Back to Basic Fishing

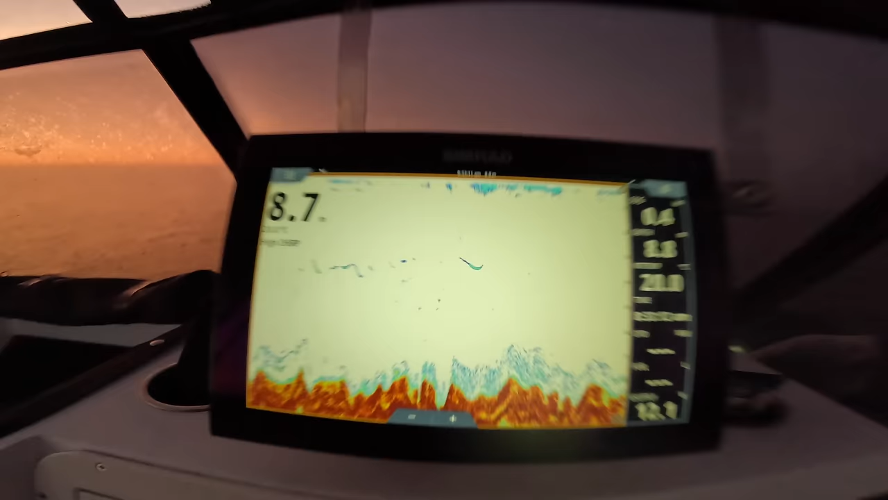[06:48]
Sounders lip with good marks These ones up here i'd say potentially what we're looking for that one there looks nice and thick
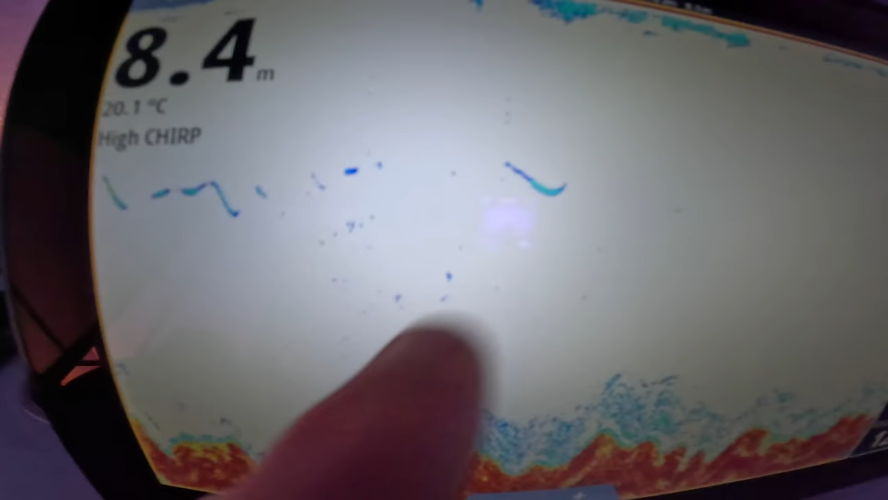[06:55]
On screen: depth 8.4 m, water 20.1°C
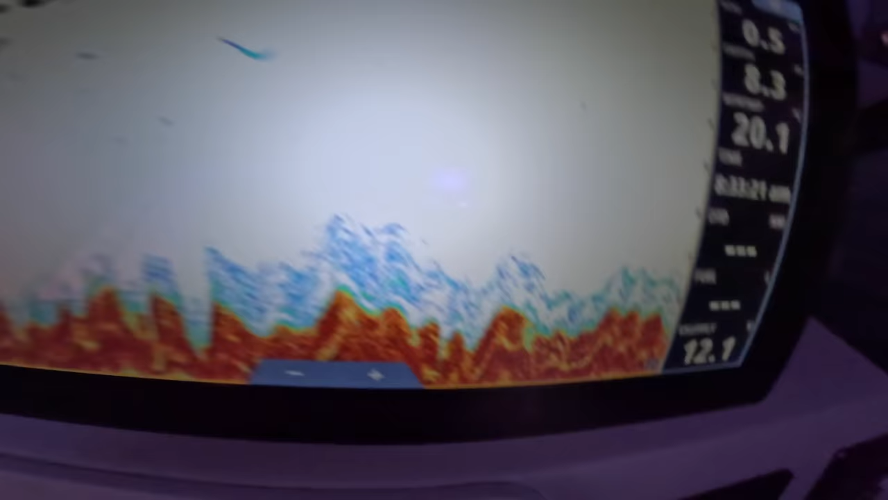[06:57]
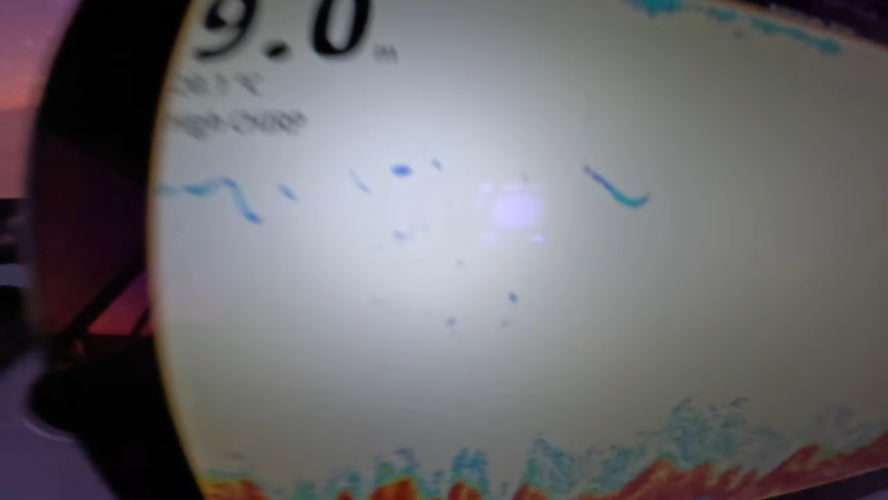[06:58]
Notice how they're sort of mid water to top water